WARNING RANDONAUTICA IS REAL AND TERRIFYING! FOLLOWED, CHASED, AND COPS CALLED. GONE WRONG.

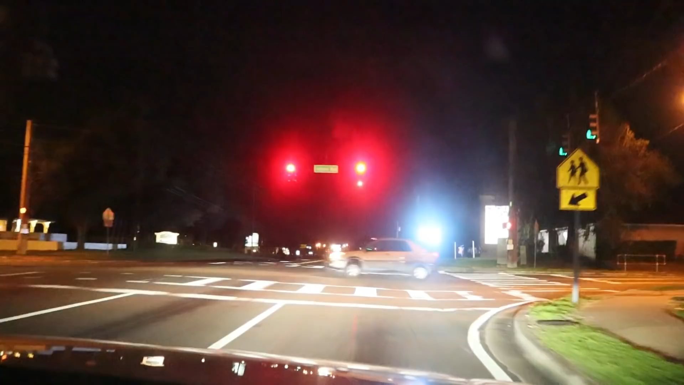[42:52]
Can't complain though. This is the first time we've been sick in a really long time. But man almighty, those baseball kids must have gave it to us good, babe. I'm saying. Gave it to us good. Where are we going? Please don't be a house. Yeah, it looks like. I don't know. That's a big old parking lot. We'll find out. Yeah. So let's see here. It's going to be on down here, looks like on the corner. It's probably like a lot of duplexes.
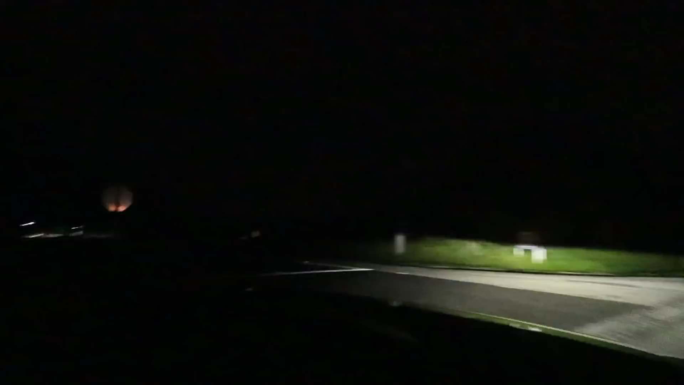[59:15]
All right, turn down here. Down this deep, deep, dark, creepy road. That's a big old building right there, whatever that's going to be. There's so much new construction in this area. I feel like this is a whole everywhere, though. Different town. It is. Oh, we're going over the bridge. Oh, shoot. Hands up, hands up. This is the cheetah hunt right here.
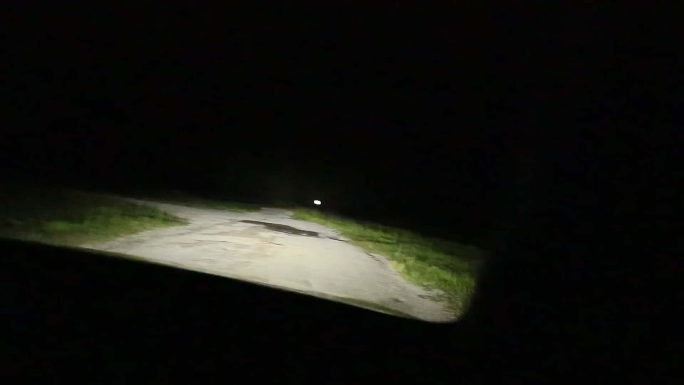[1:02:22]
Ourselves into, Shauna. I don't know. Rolling up the windows. Oh my god, what's back here, babe? I don't know. Deer. We saw deer. Yeah. I was amazed. I'm like, whoops, that was turn around. Like, cool. And they went off this way. I don't know what's that.